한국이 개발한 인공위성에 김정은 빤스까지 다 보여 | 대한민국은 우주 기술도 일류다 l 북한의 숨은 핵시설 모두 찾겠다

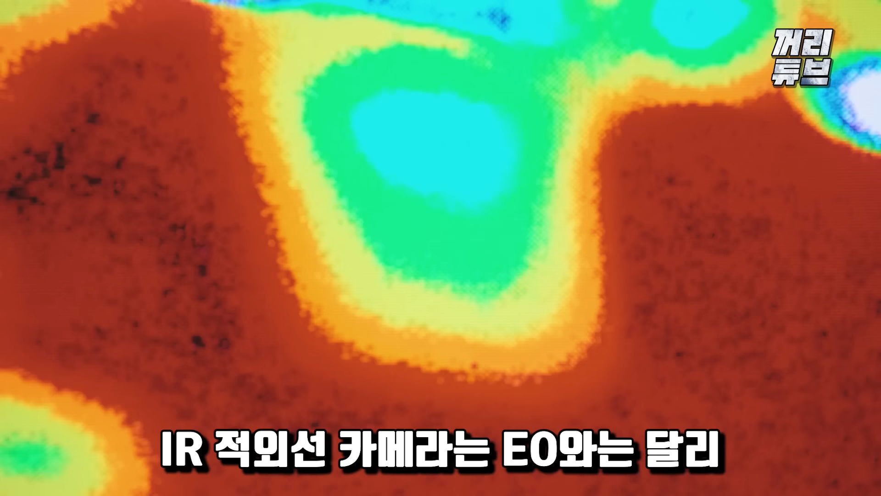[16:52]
IR 적외선 카메라는 2호와는 달리 사람의 눈으로 볼 수 없는 적외선을 활용한 카메라인데요.
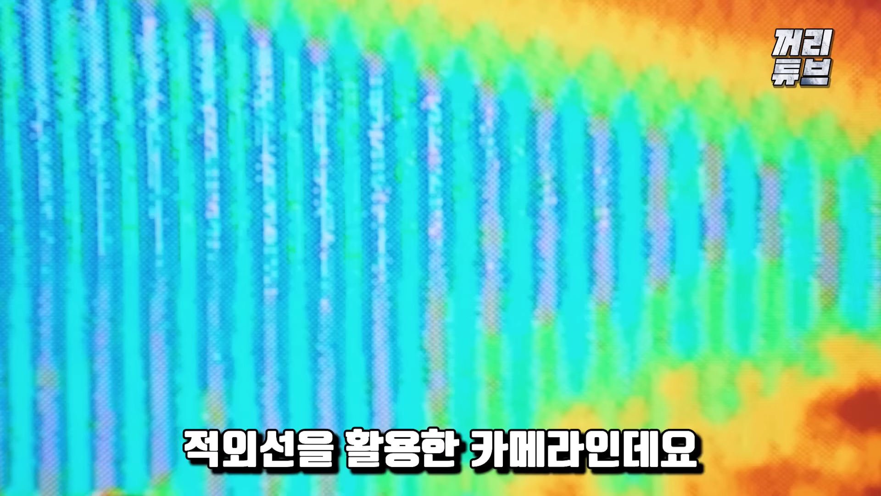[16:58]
대상의 열을 감지할 수 있어 야간 감시, 탐색, 열 손실 감지 등의 분야에 유용합니다.